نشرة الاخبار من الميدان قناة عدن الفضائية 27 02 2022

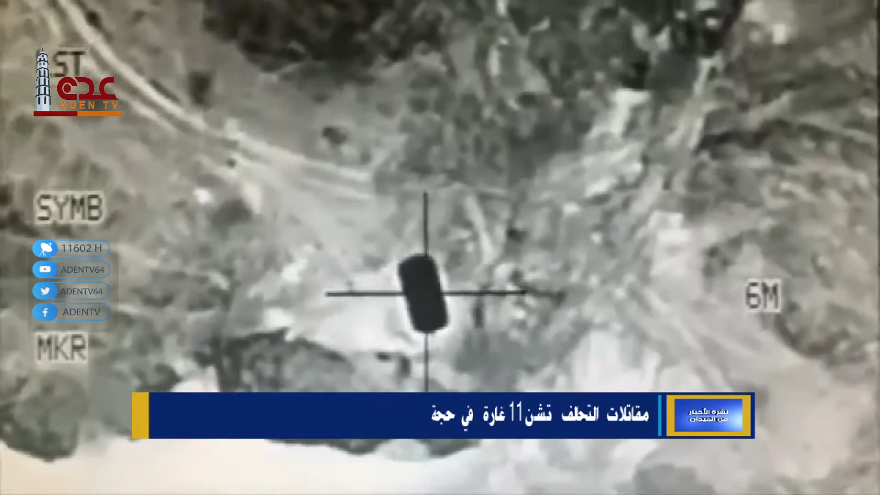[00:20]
شنت مقاتلة التحالف العربية 11 غارة جوية على مواقع ميليشيات الحوثي في محافظة حجة وقال التحالف أن الغارات أسفرت عن تدمير ثماني آليات عسكرية للحوثيين ومنذ الرابع من فبراير الجاري
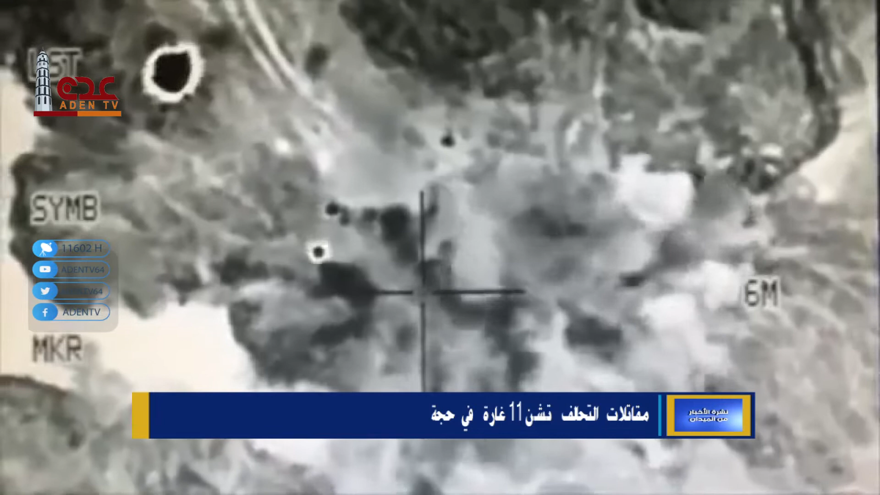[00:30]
تشهد مدينة حرز شمال حجة معارك متواصلة إثر عملية عسكرية لقوات الجيش الوطني لسعادة المدينة من قبضة الحوثيين